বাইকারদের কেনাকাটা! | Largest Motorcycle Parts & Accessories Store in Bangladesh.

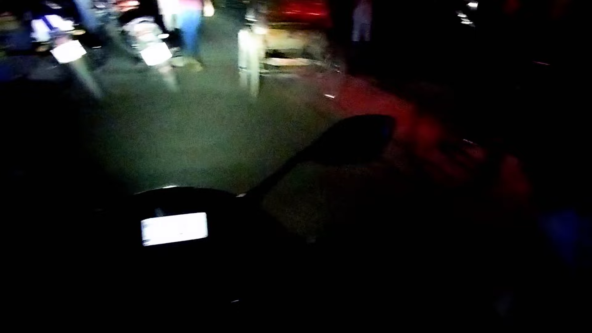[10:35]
ওফ, বামে সাবধান কি, আমি সব দিক দিয়ে সাবধান যাবো, কারণ বংশালে আছি তো প্রচণ্ড ঘামতেছি, গরম লাগতেছে, কারেন্ট নাই।